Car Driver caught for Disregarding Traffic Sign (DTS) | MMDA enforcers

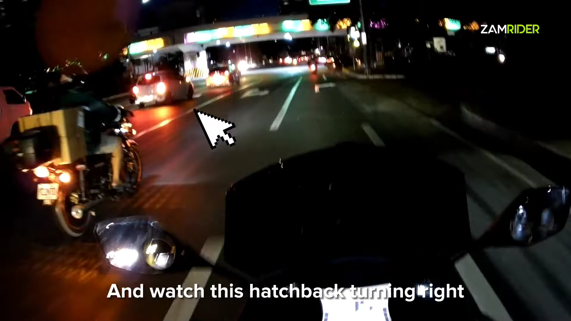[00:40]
It was at this moment that he knew he fucked up. Hey, mali yun. Huli ka! Huli ka! Desensya! Ayan tayo eh. May araw na nga dun eh. Ang laki-laki na ng araw brad eh.